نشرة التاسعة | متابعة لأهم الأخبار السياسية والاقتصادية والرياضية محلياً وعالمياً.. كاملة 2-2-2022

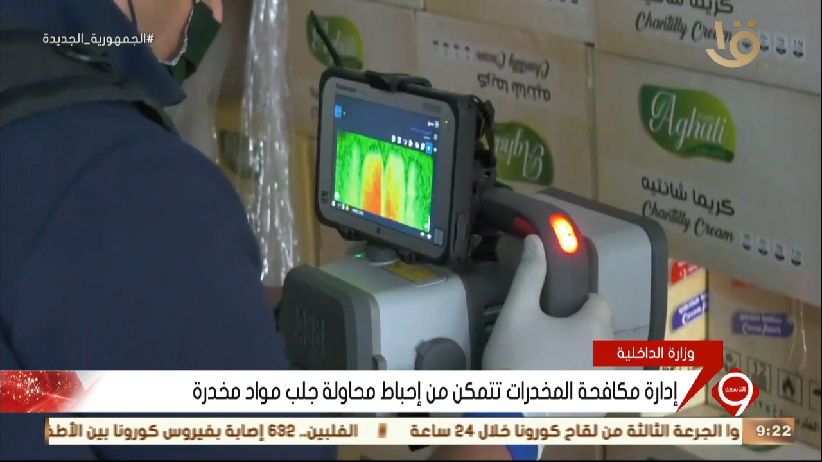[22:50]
تم الدفع بمعدات وتقنيات متطورة لتحديد أماكن إخفاء المواد المخدرة وسط هذه الأطنان من المواد الغذائية لتنجح الإدارة وبالتنصيق مع قطاعي الأمن الوطني والأمن العام في الوصول إليها